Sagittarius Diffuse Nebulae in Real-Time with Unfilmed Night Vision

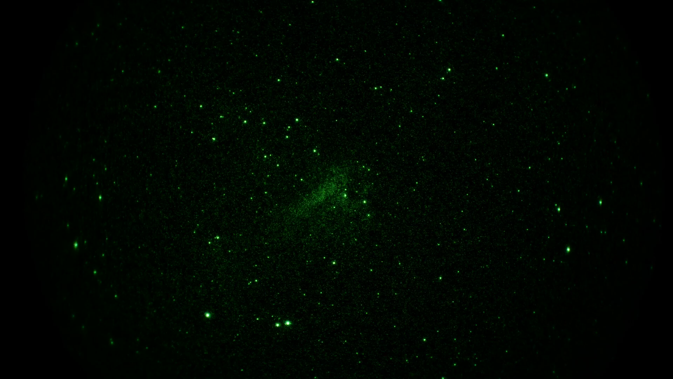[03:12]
L3 unfilmed image intensifier. And a Panasonic GH5S camera. Okay, that's it.